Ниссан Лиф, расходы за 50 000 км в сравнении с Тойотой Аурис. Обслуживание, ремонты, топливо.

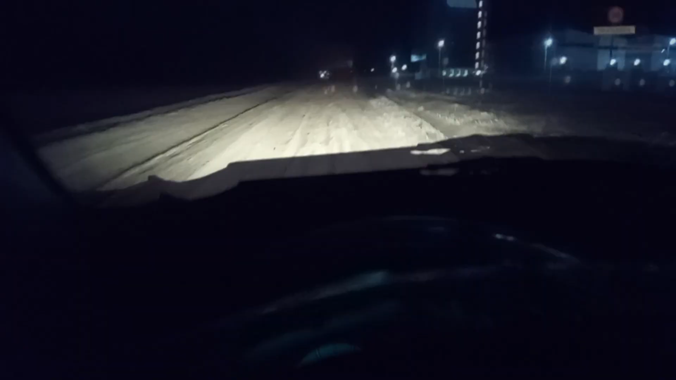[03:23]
В этом году снегоуборочных машин в нашем городе я, по-моему, даже и не видел. Дворы чистили плохо или совсем не чистили, и в городе некоторые дворы к январю напоминали бобслейные трассы. А на основные центральные улицы просто выезжали посыпалки и высыпали тонны соли.